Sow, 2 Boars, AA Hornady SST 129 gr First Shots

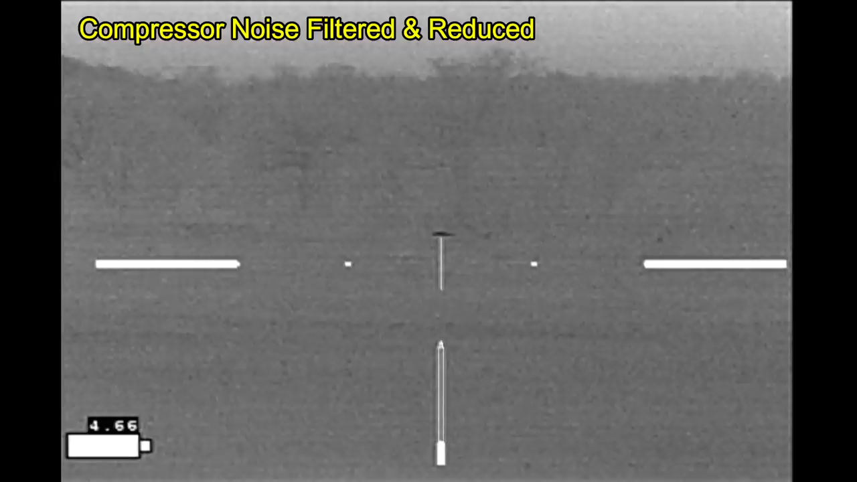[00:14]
And there at the far side of the petroleum pad
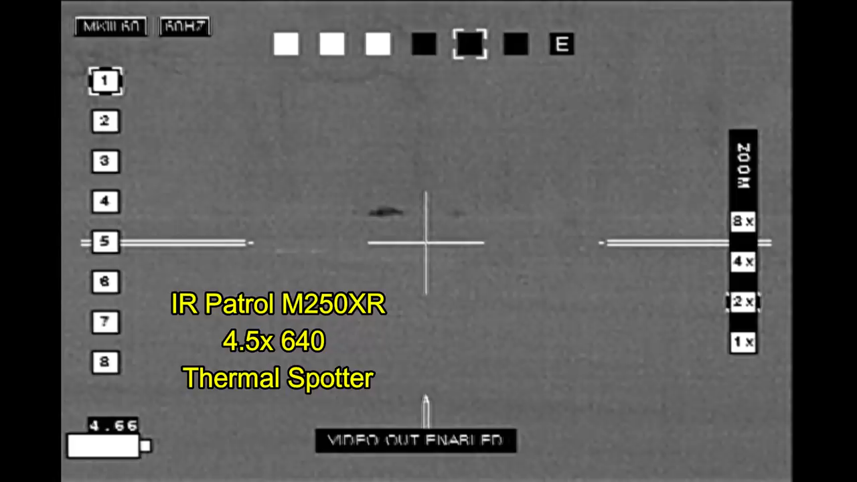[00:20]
down in the winter wheat field is a sounder of hogs that I spotted with my IR patrol.
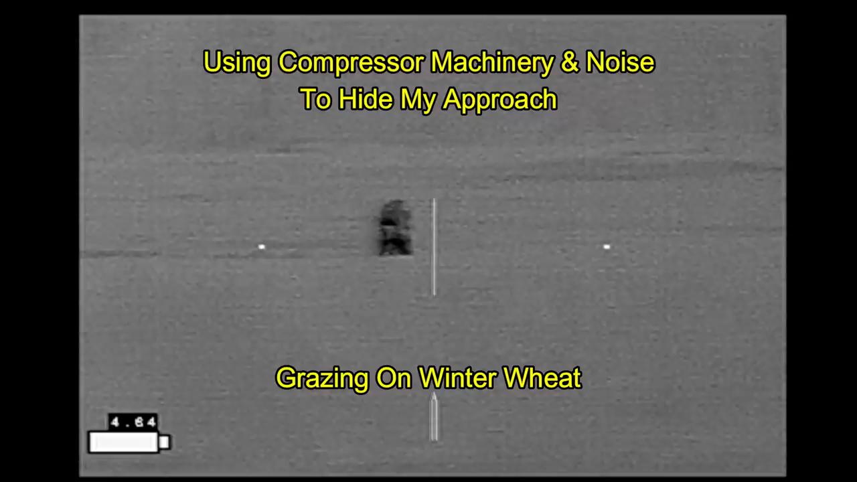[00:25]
Here I'm standing right next to the compressor as I'm looking at the hogs grazing on the winter wheat.
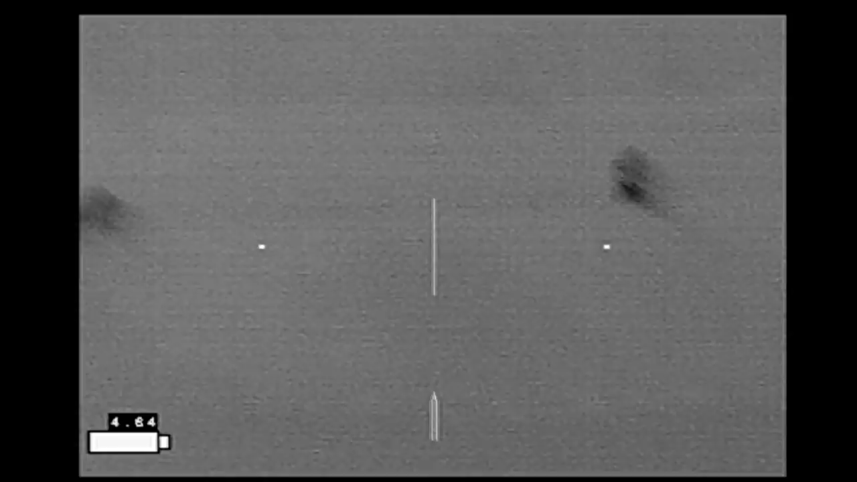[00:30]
And I've moved up a little bit more here, reduced the magnification to get a better view of the hogs.
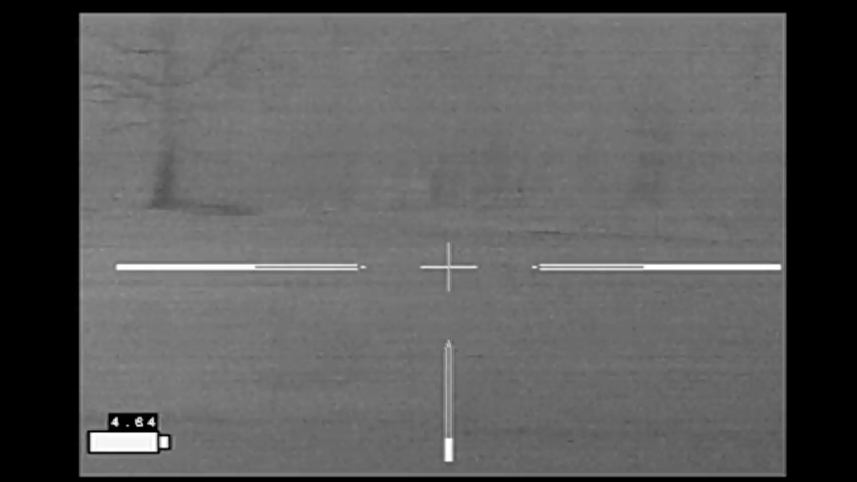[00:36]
Optics provided by Third Coast Thermal.
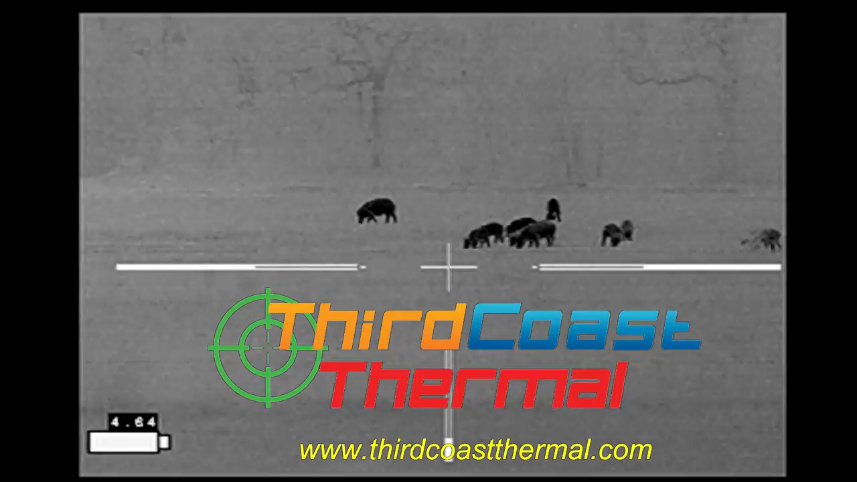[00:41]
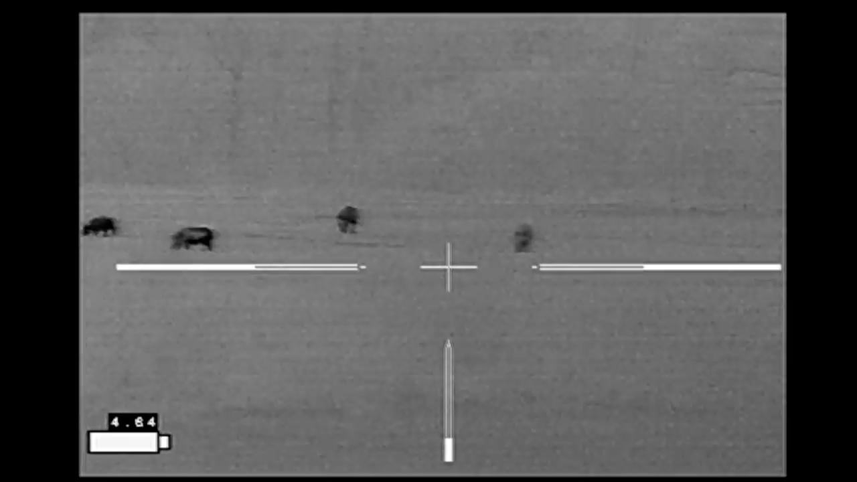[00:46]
Looks like a pretty good sounder. I'm going to try to pick out one of the larger hogs to shoot first.
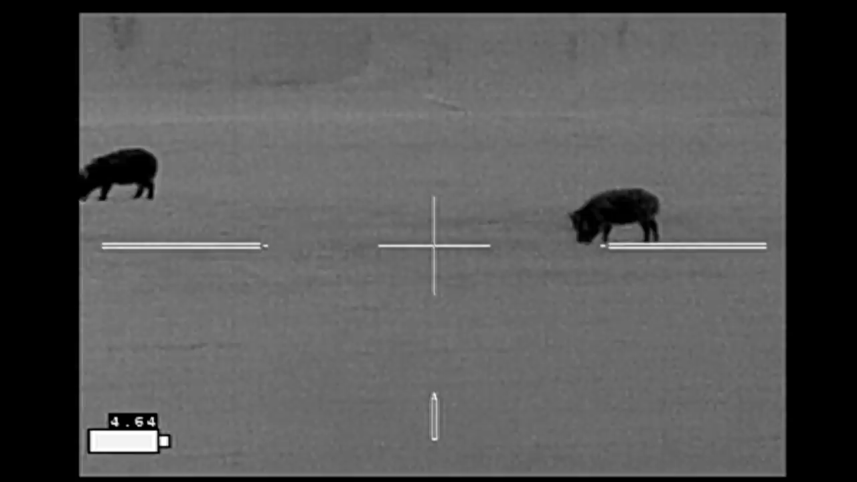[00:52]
And since they are bunched up,
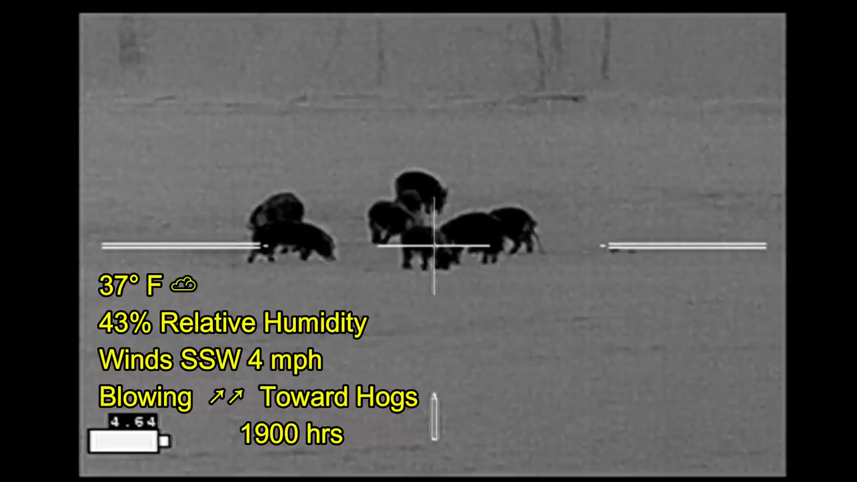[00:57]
I'm going to see if I can get two hogs with the opening shot using some ammo I'm trying out, some Alexander Arms Hornady SST 129 grain,
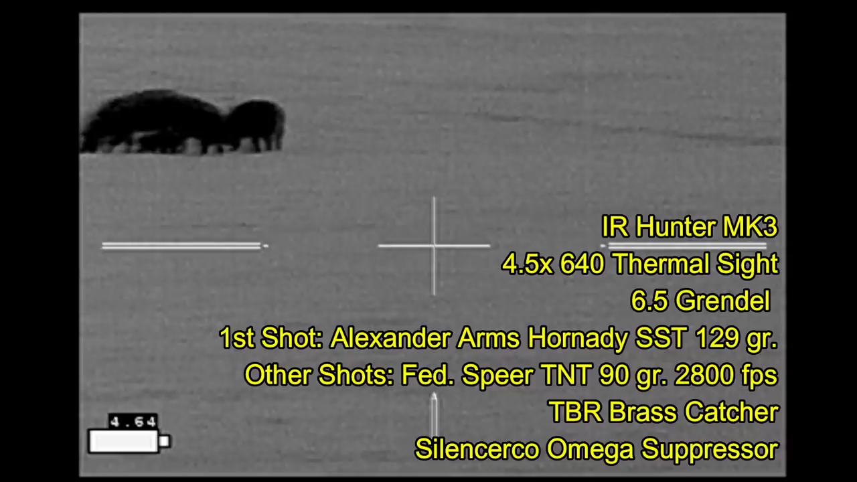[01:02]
with follow-up shots being from Federal American Eagle Spear TNT 90 grain ammo,
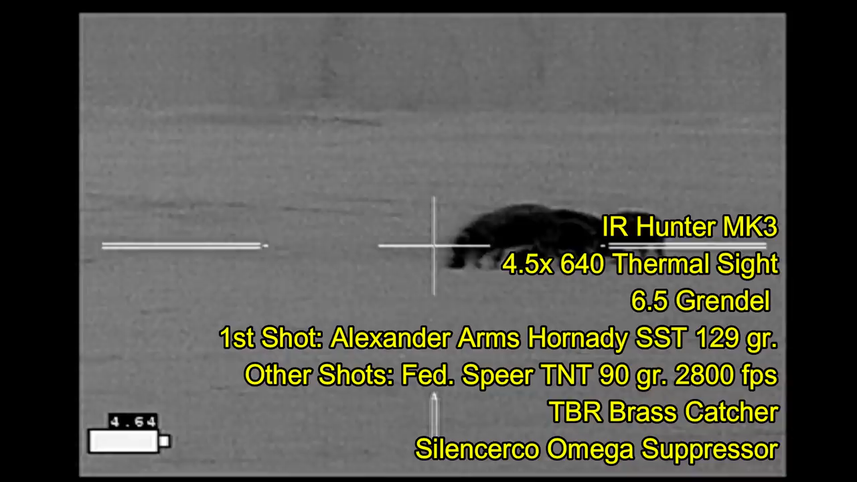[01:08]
which I've been using over the majority of the last year.
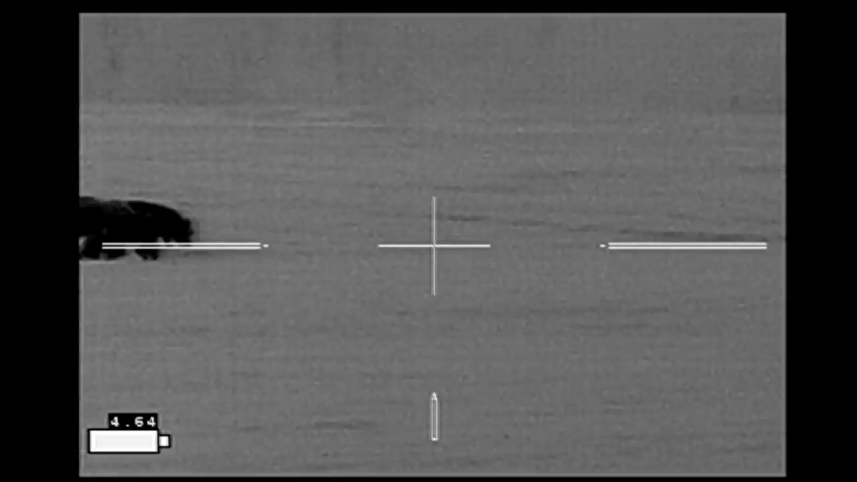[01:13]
That's going to be my opening target. I'll wait till she lines up with the hog behind her.
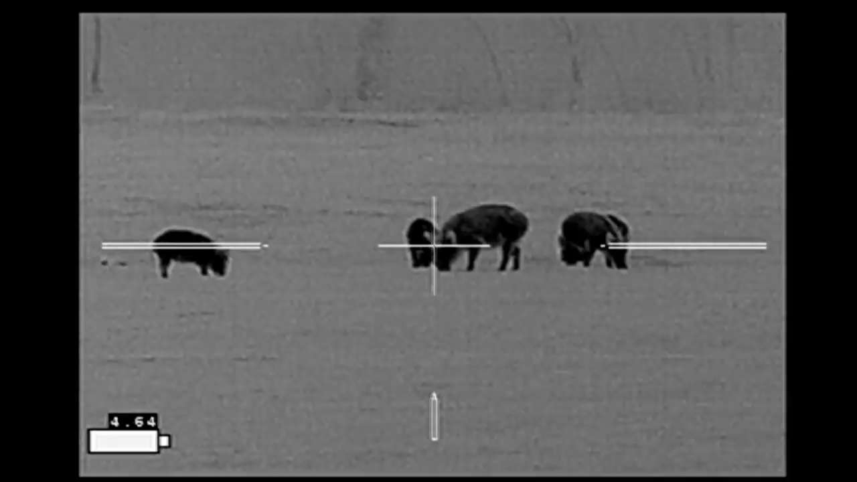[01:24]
All right, here we go.
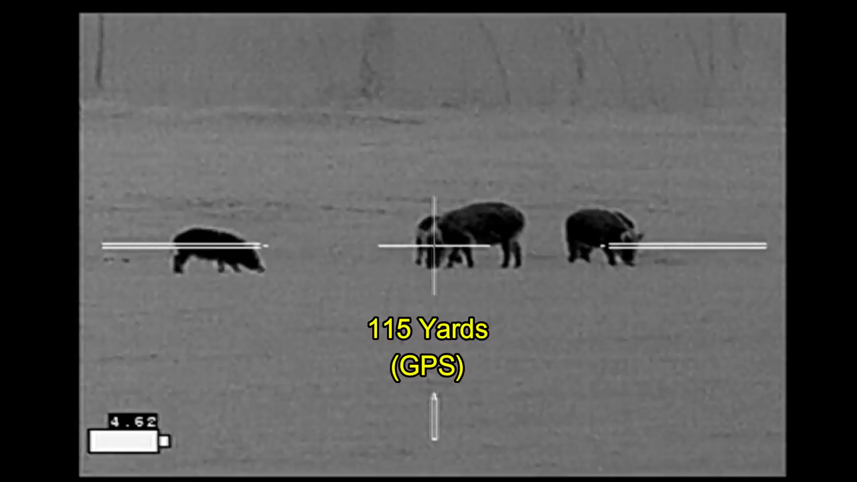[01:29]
Both hogs get hit. That one was just off the nose.
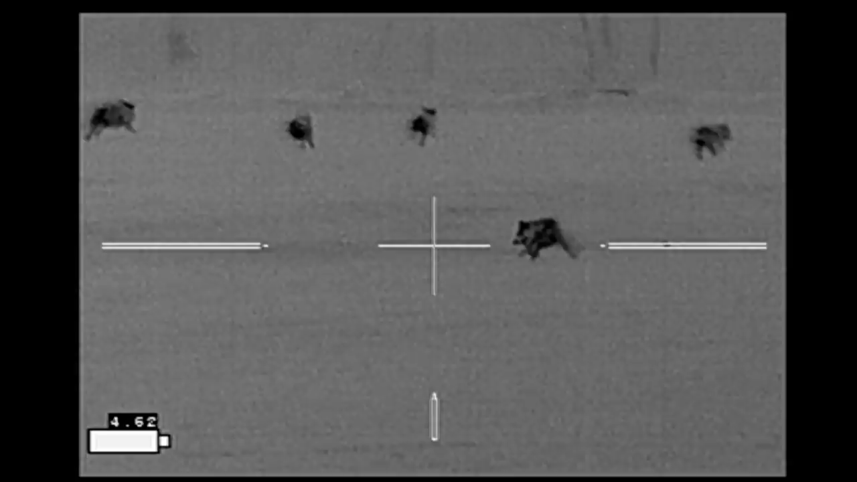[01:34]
The wounded hog is caught two more times and goes down.
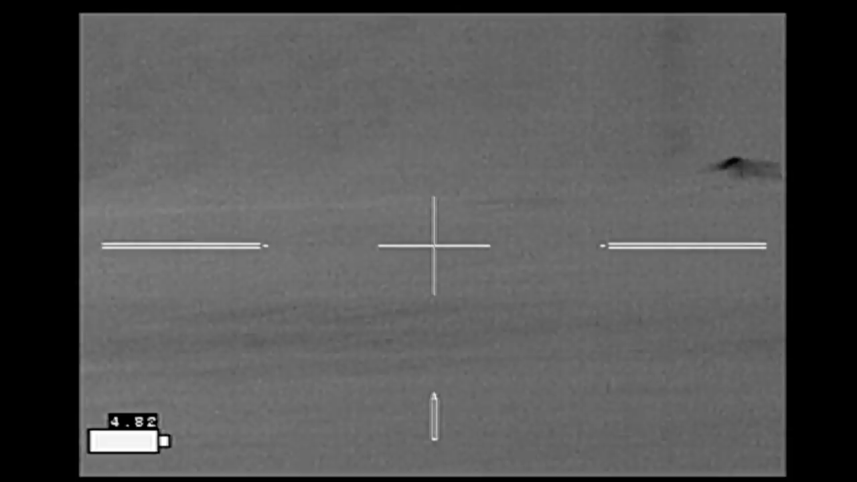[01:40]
And all the other hogs have effectively made it to safety. The 129 grain SST bullet passed behind the sow's head, above the spine, exiting out the other side,
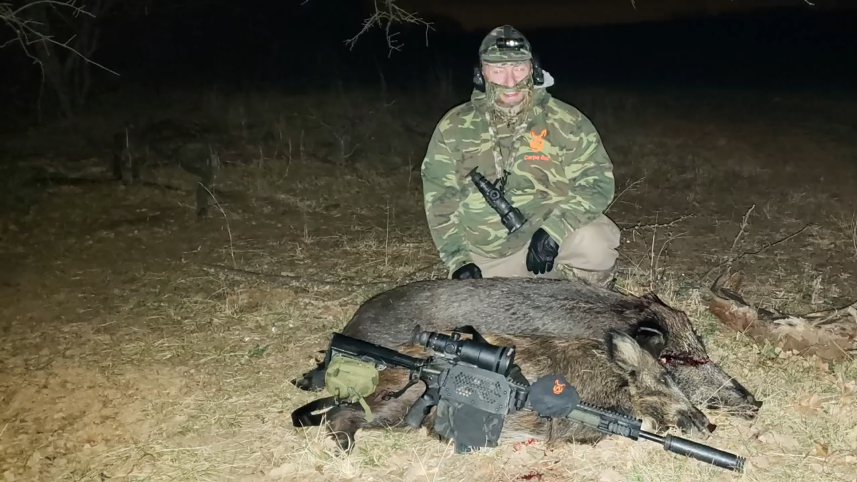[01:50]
leaving a couple fragments inside the neck, with shrapnel pieces hitting the smaller boar behind it, which was then dropped with the spear TNT bullets. Here I moved on to my next property where I find this boar hanging out with some bedded cattle.
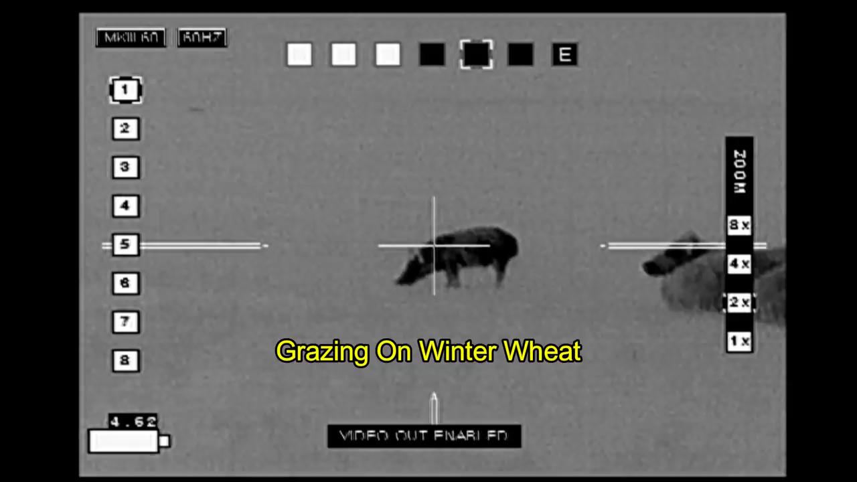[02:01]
I scan around and behind it and make sure there are no animals behind the boar.
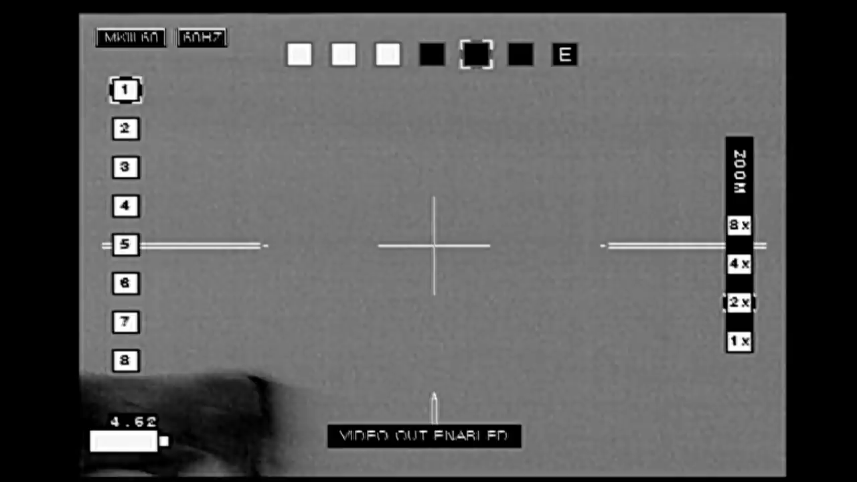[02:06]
And so it's just a matter of shooting the Alexander Arms 129 grain Hornady SST bullet between the cows,
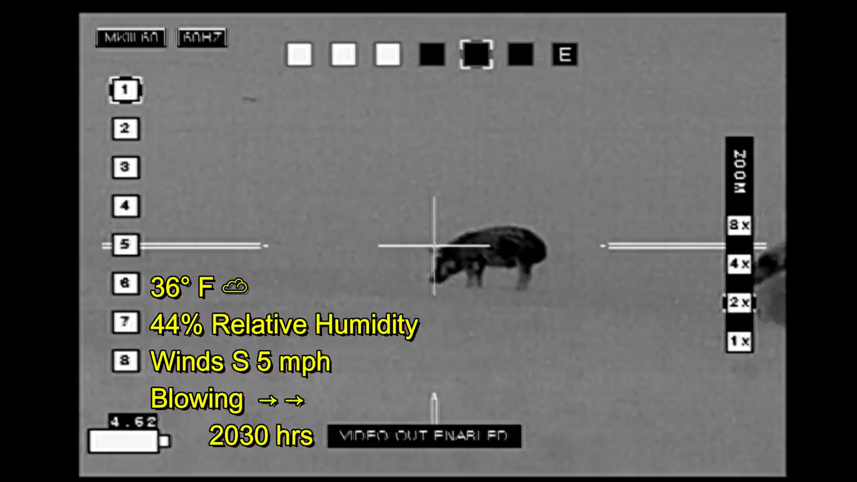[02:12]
and the bullet exiting on the opposite side isn't a threat to any other animals.
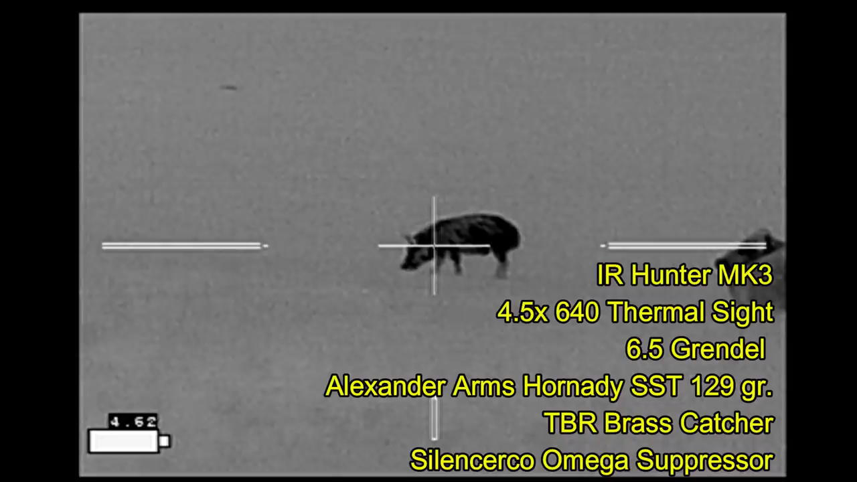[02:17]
All right, here we go.
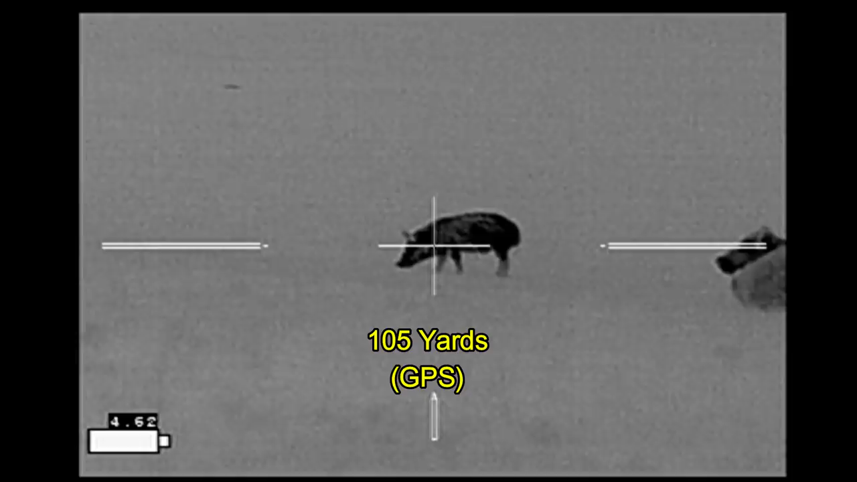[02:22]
A shot to the head and the hog goes right down, drawing the attention of the bedded cattle.
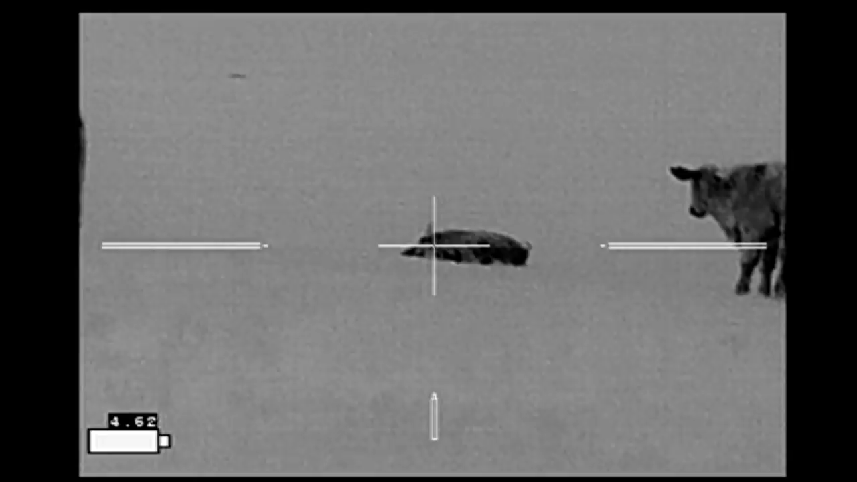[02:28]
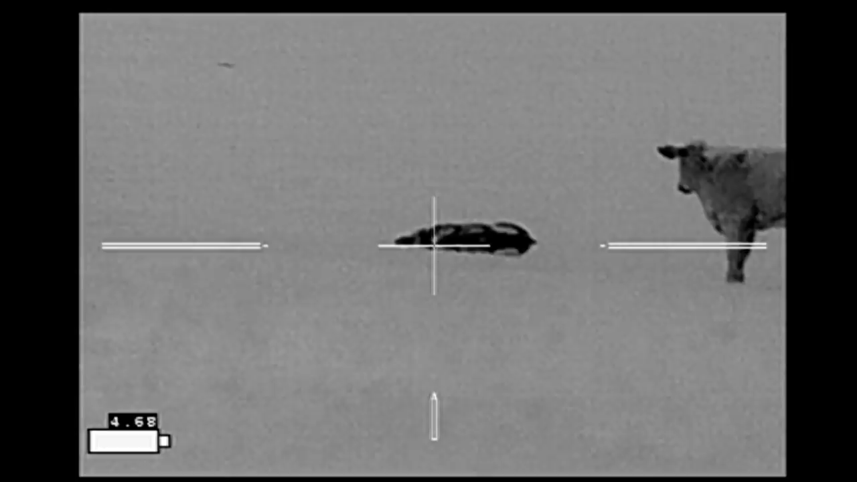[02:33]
He turned out to be a 125 pound boar. The bullet passed through the head, exiting out the opposite side, destroying the brain in the process.